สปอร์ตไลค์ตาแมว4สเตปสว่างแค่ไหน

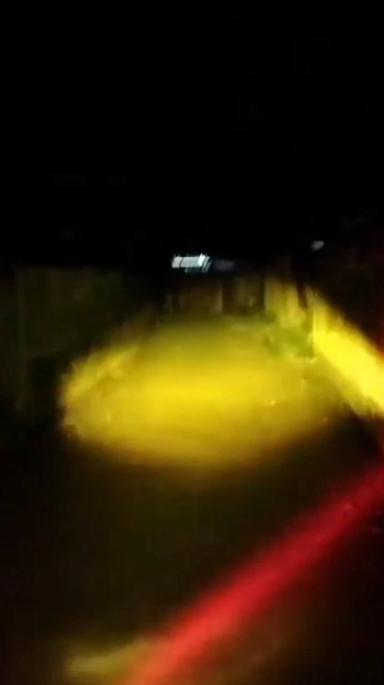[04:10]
อันนี้เมื่อเราพูดถึงการรวมแสงของไฟสปอร์ตไลท์ก็เรียกว่าไลทรงโปรเจ็คเตอร์ทรงตาแมวนี่แหละก็ถือ